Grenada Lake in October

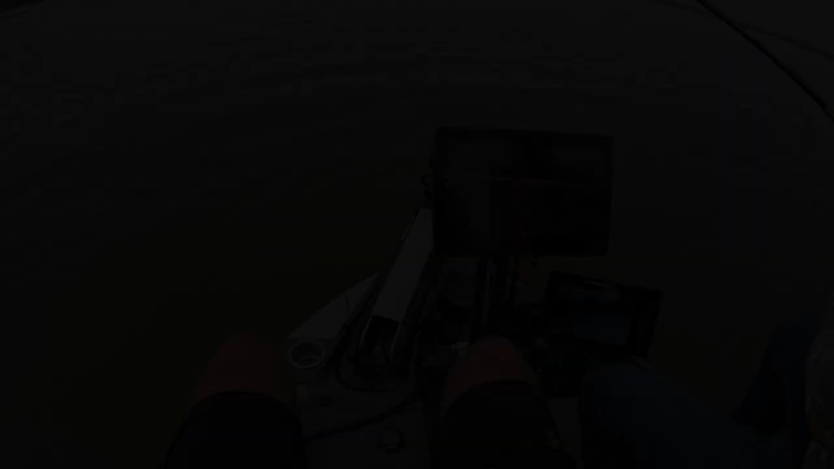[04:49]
see the fish right here guys that's what Mike's going for right there there it is he just got him that's probably very close to a turn on the fish very close pretty fish though that's how it's done